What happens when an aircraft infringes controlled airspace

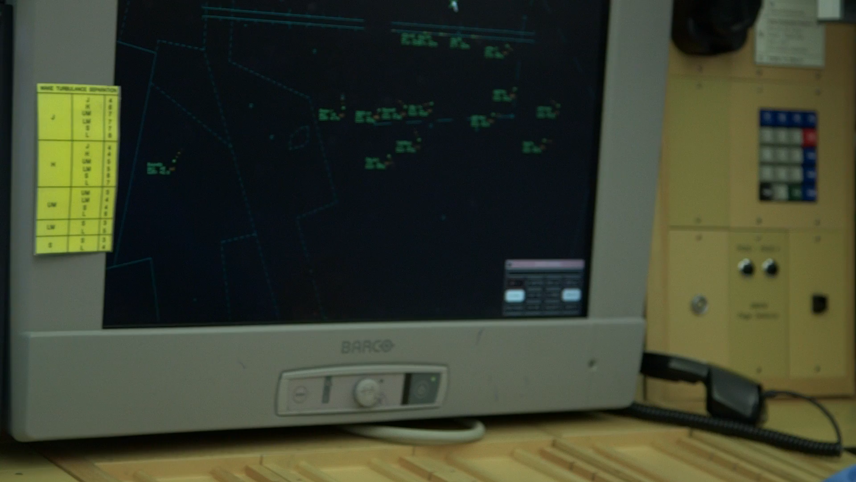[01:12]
Following an infringement, if separation has been maintained, a controller is immediately taken out of position in order to file the necessary reports. However, if separation has been lost, that controller is then deemed to be temporarily
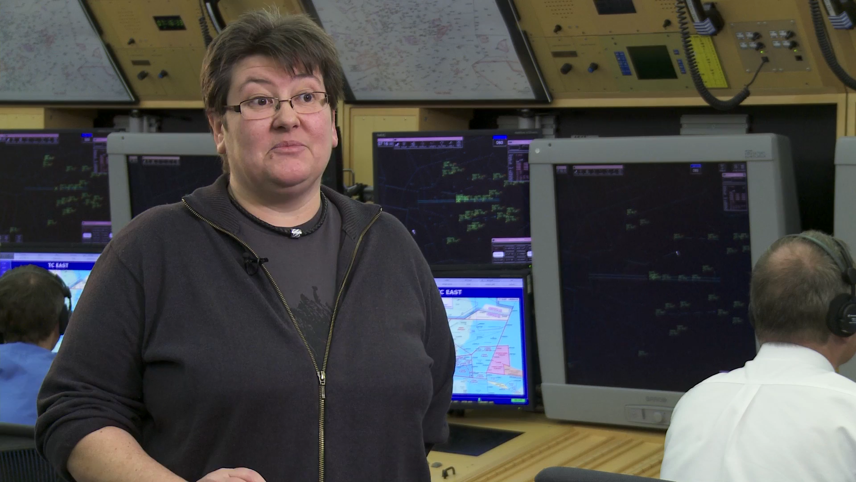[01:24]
suspended while an initial investigation takes place, which can be quite a concerning time for the individual involved. Pilots can help us a great deal by using their transponders, particularly if it has altitude reporting. If we see a primary contact on the radar, we assume it's outside controlled airspace and behaving as it should, and we will continue to send aircraft, airliners over the top of that traffic. If the traffic has a transponder that's reporting its altitude,
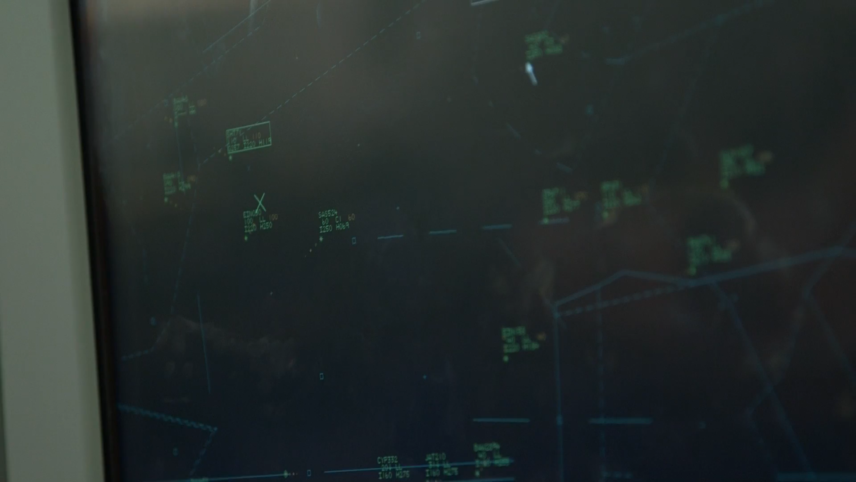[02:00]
then we have that extra level of reassurance that it is indeed where it's supposed to be. Another really useful thing are the listening out squawks. For a pilot, there's no real effort. You select the appropriate squawk to the region you're flying in and listen out on the appropriate frequency. As a controller, this is a great benefit because we know that if we need to get in touch with you, you're there, and we can use the mode Sierra data to actually get the call sign of your aircraft. And this has helped stop very many infringements.
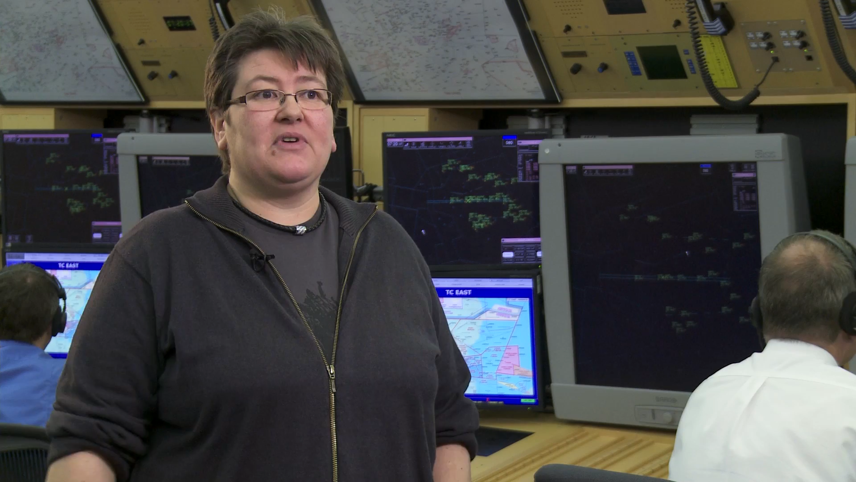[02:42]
We can target an aircraft that looks as though it's heading towards a control zone boundary, and say, if you're doing that, you might want to think about turning a little and avoiding. And as I say, a number of infringements have been stopped that way. I'm a GA pilot myself and have been an instructor for many years, and I know a lot of people are quite nervous about talking to air traffic. We're not there to try and catch people out. We're actually there to help. I think I can put my hand on my heart and say that a controller would much rather speak to someone and sort them out rather than fill in paperwork after an event has occurred.